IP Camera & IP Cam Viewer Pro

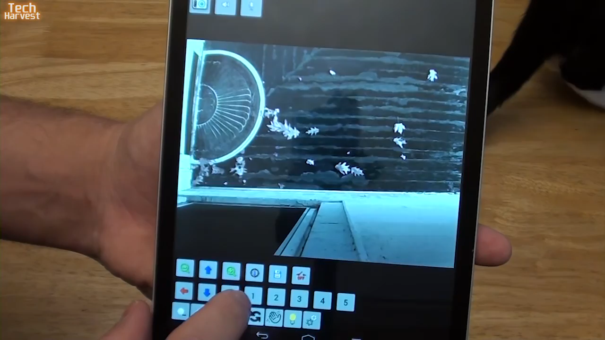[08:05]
But I can just move this thing around and you can look around on my front porch.